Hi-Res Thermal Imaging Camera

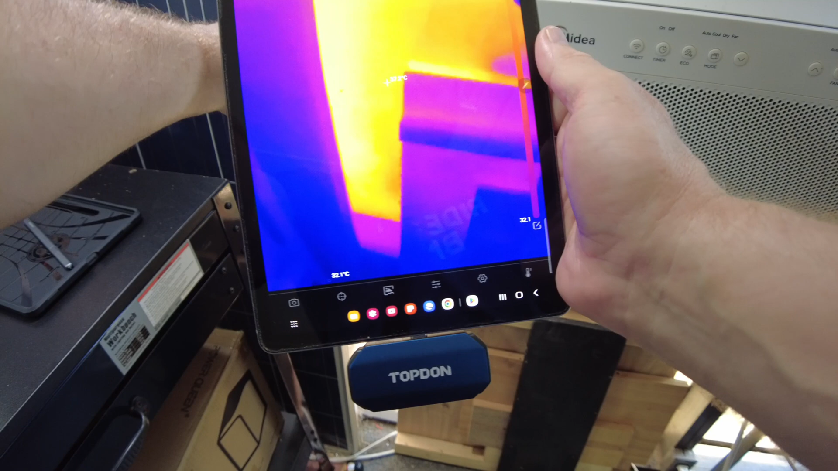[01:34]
This middle piece right here, the hot spot is the window.
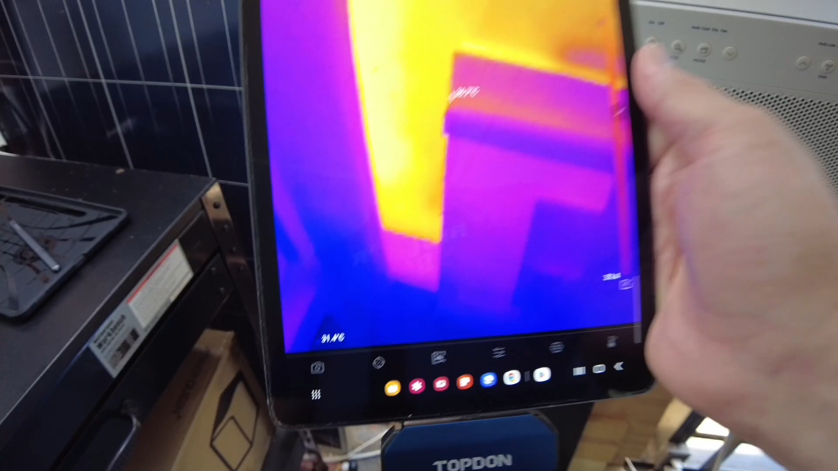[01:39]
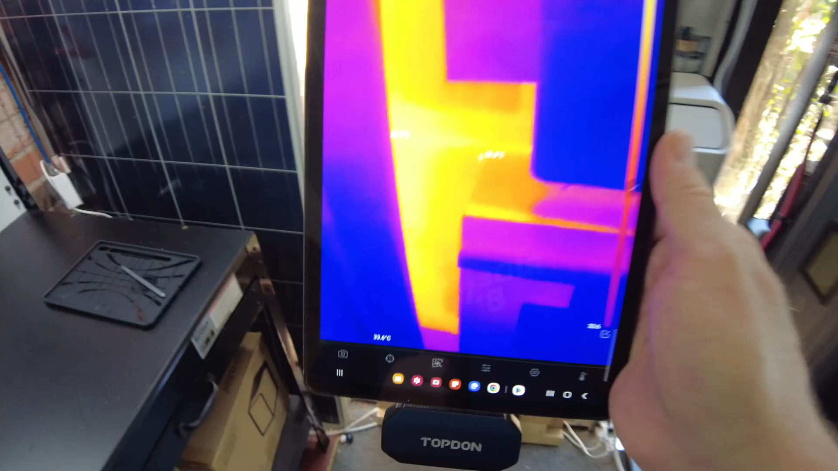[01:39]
Let's see what... Oh, yeah. We can see everything outside.
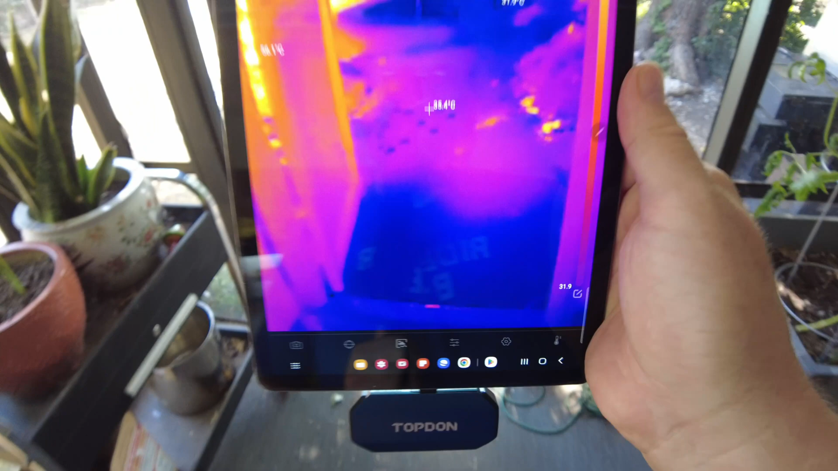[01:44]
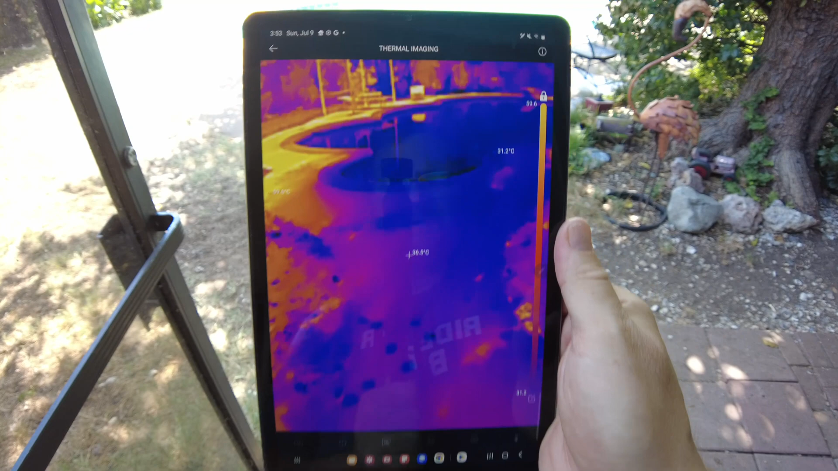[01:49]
You can see my pool right there. That's probably the coolest part outside.
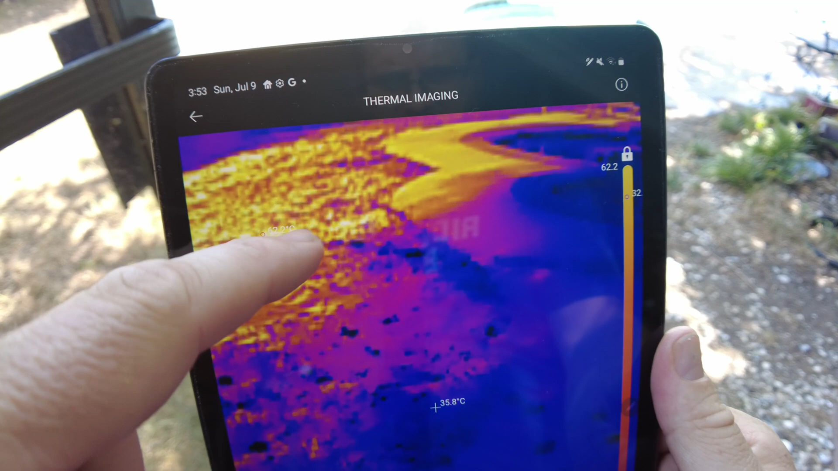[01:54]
On screen: spot 35.8°C
This orange area right there, that is the area that the sun... That is this area where the sun's beating down.
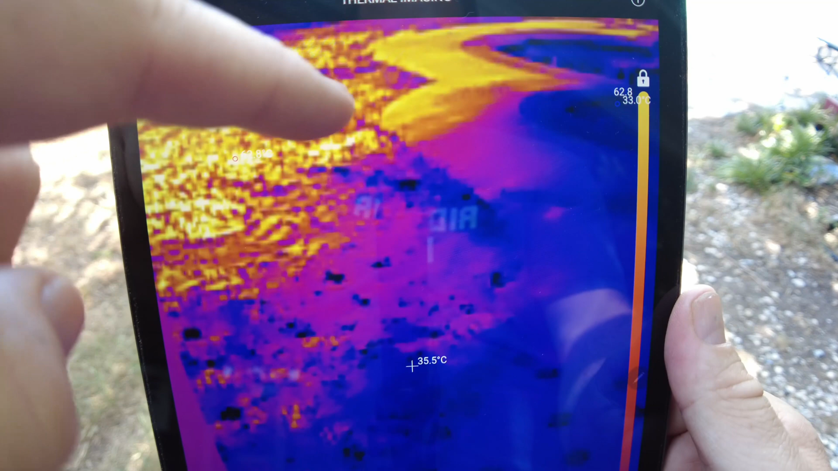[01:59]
On screen: spot 35.5°C
And this area right here is the area that's shaded.
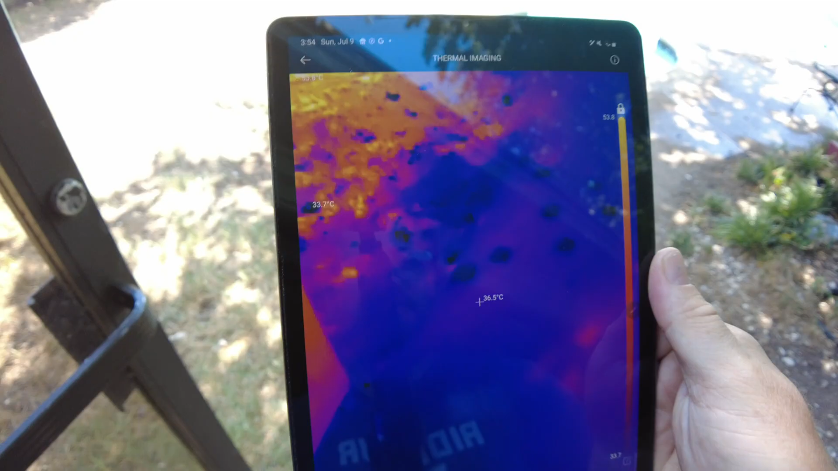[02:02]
On screen: spot 36.5°C
Oh, we can look at these solar panels right here.
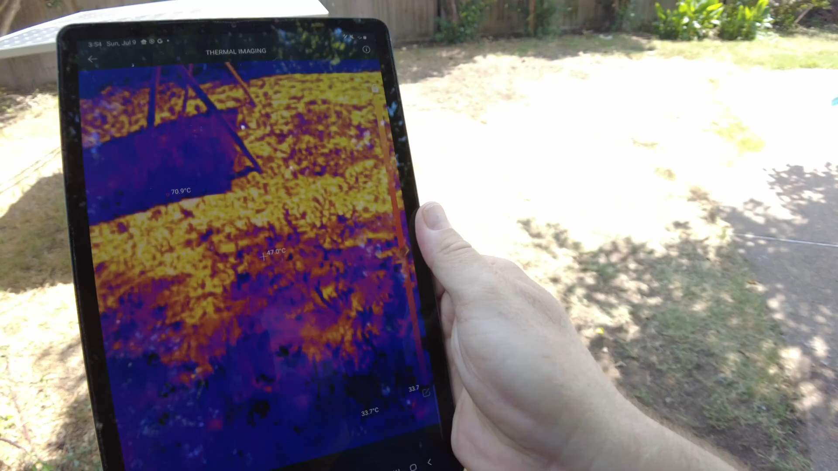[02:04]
Oh, it's so bright. They are hot.
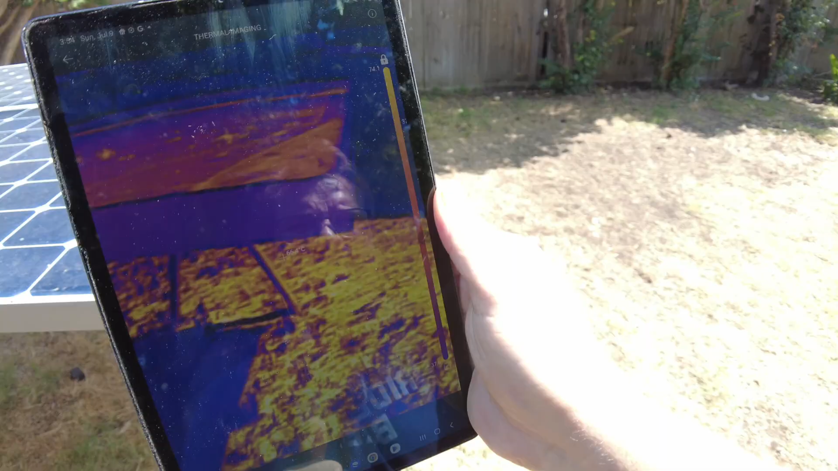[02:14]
You can see there's like a kind of a hot spot right there, and that's where there's dirt on the panel.
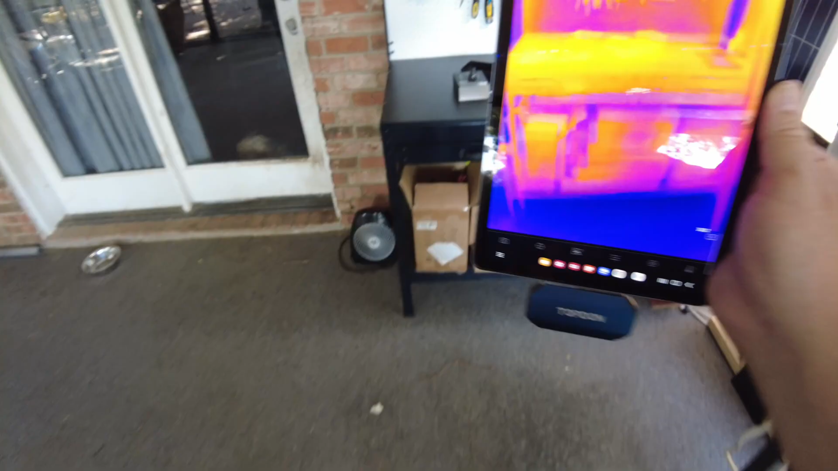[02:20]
Well, very neat.
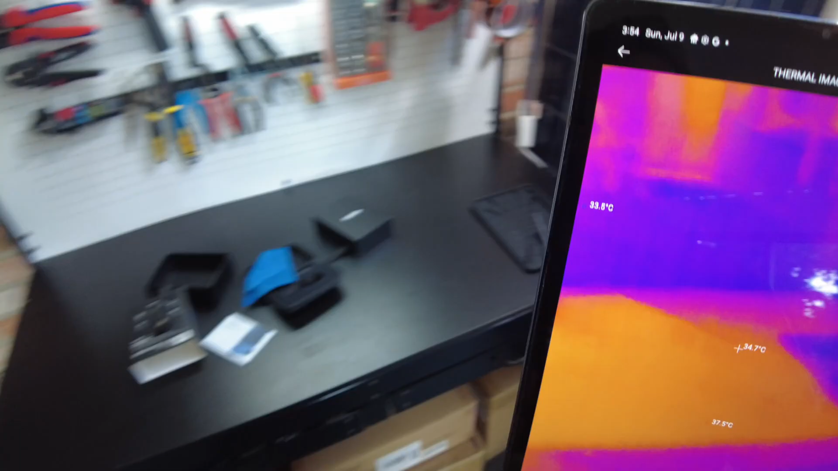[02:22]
I know what we can do.
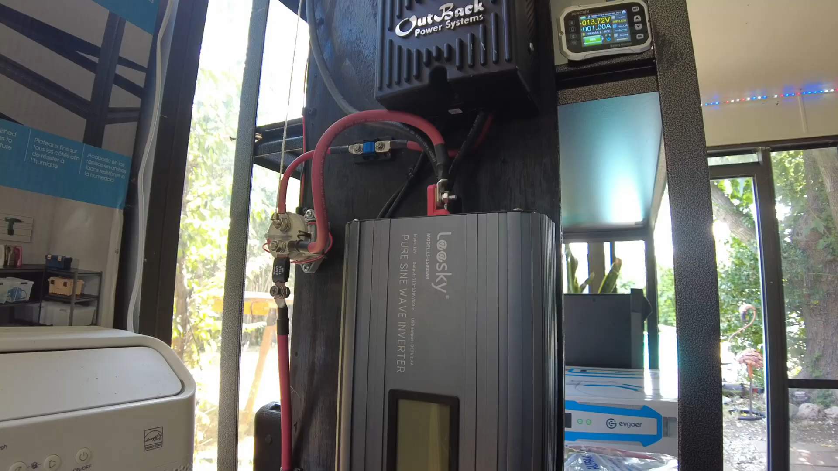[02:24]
Let's see if we can get something warm.
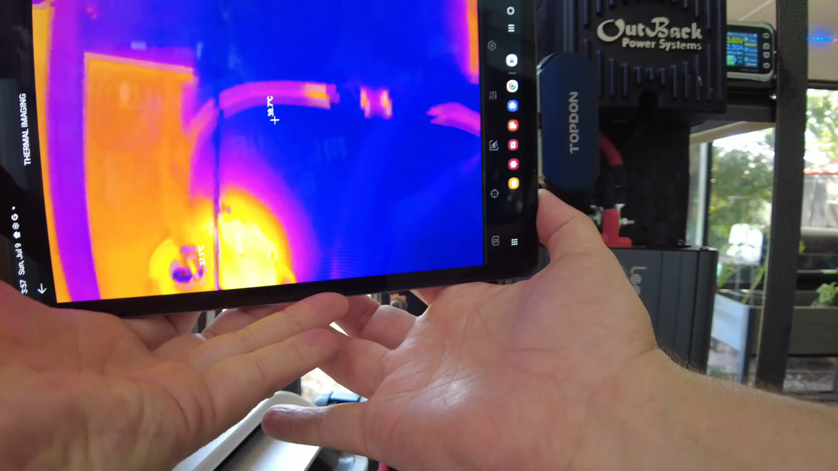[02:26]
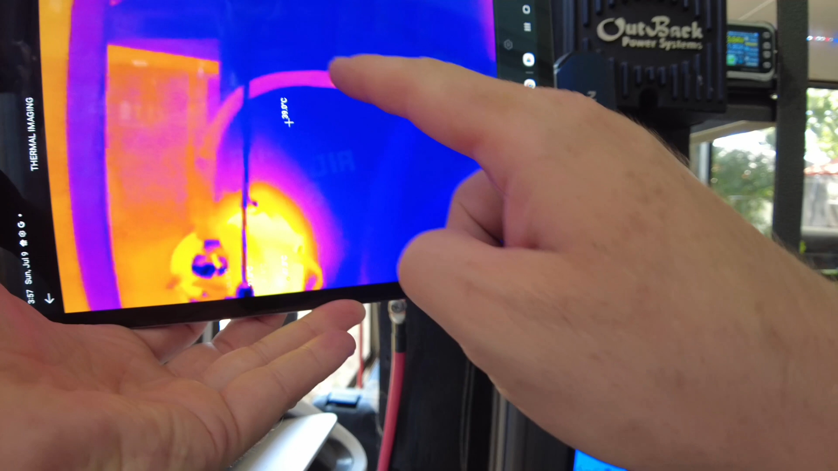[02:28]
That cable right there is what's coming from the charge controller.
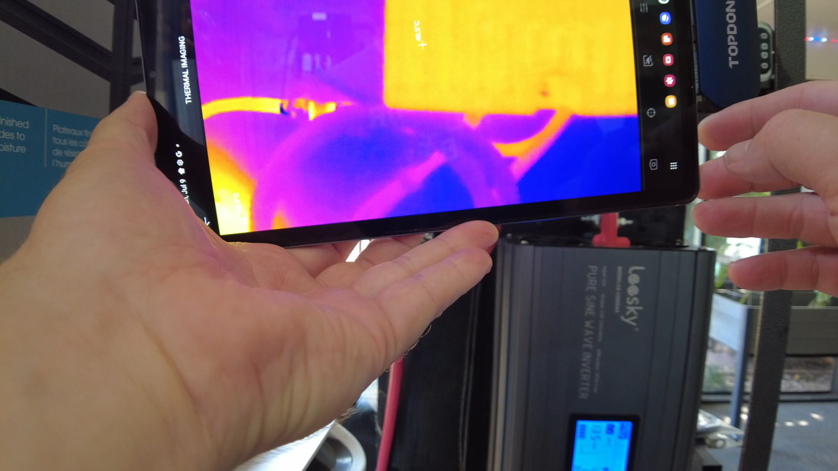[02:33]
Oh, and the charge controller itself is pretty warm. It's showing 40C. That cable is showing pretty much 40C.
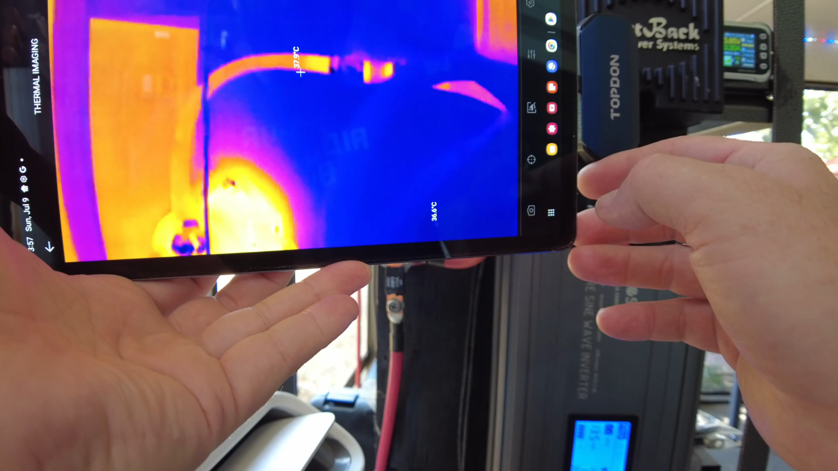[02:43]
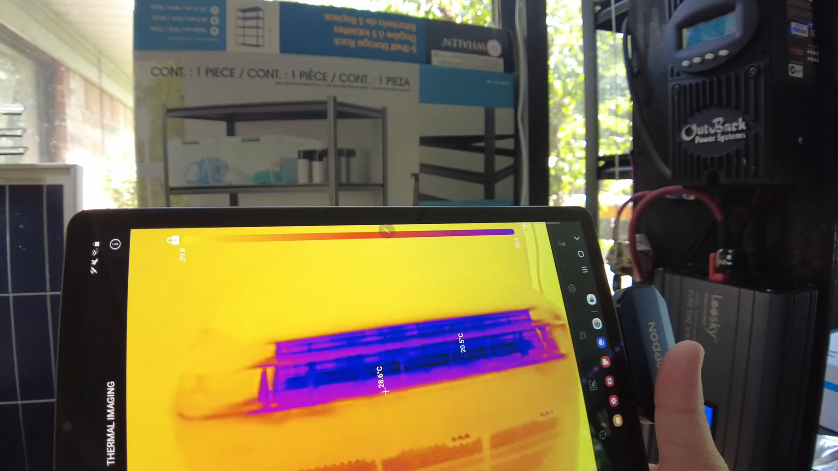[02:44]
And that's the front of the air conditioner.
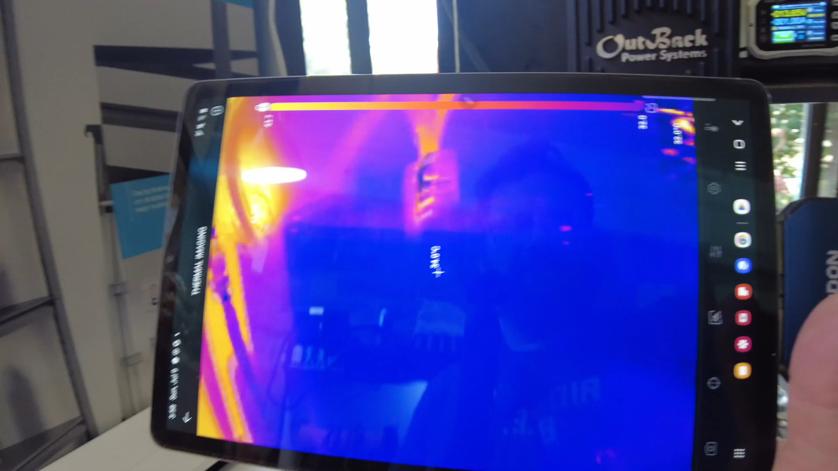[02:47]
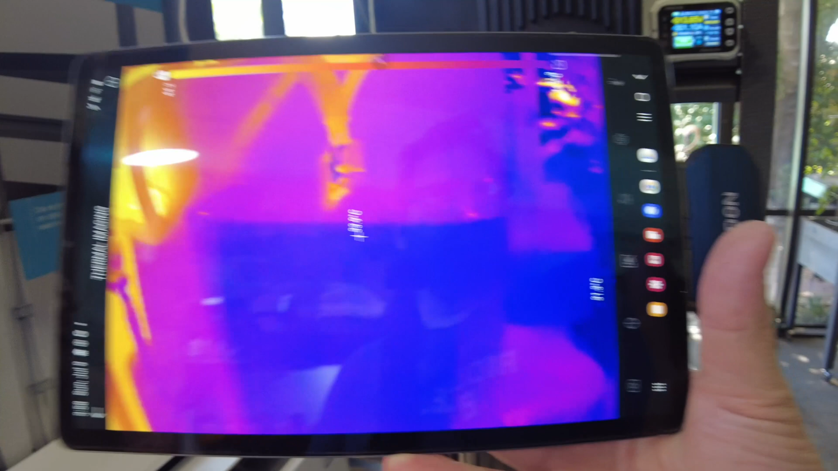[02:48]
Inverter is relatively cool compared to everything else.